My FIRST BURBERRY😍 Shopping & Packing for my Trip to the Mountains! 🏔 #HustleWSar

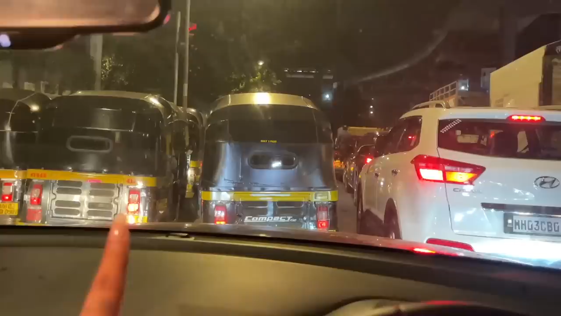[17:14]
और हम लोग ये सिग्नल पे कब से, बिकॉज ये सिग्नल चल नहीं रहा है. ऑन होता है ऑफ हो जाता है, ऑन होता है ऑफ हो जाता है.